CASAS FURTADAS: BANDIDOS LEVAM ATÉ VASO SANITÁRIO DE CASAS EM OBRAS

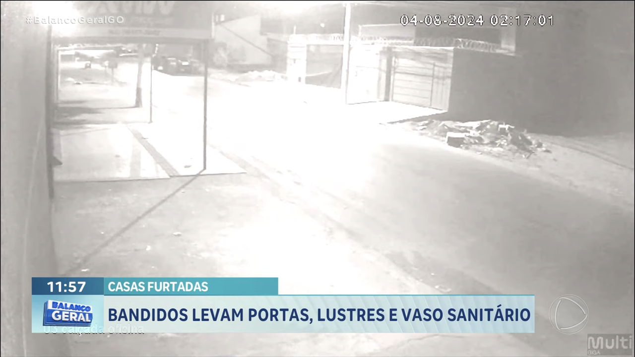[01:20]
Essas imagens de circuito de segurança mostram que depois de pularem o muro, eles abrem o portão por dentro e deixam aberto. Pouco tempo depois, os dois voltam para dentro da casa. São 2h17 da madrugada. Eles ficam dentro das casas até às 7h da manhã, quando esse carro com uma carretinha aparece. O motorista desce do carro, tira a carretinha e a deixa na porta da casa.